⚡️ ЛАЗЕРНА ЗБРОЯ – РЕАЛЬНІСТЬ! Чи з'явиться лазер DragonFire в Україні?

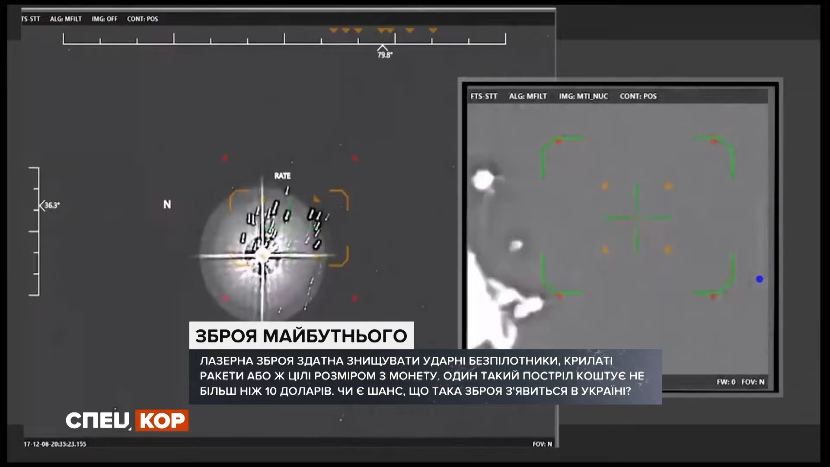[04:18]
На борту цього бронєвика встановлена розумна система виявлення та прицілювання. Але поки вбивцю безпілотників США все ще тестує.